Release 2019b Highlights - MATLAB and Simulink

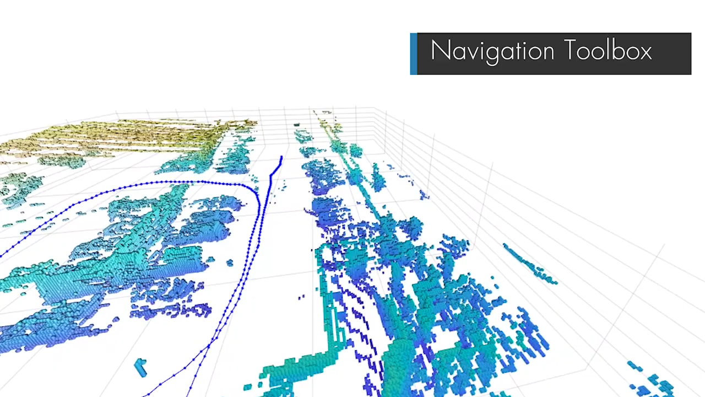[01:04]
estimate vehicle poses, and plan a path from start-to-goal locations.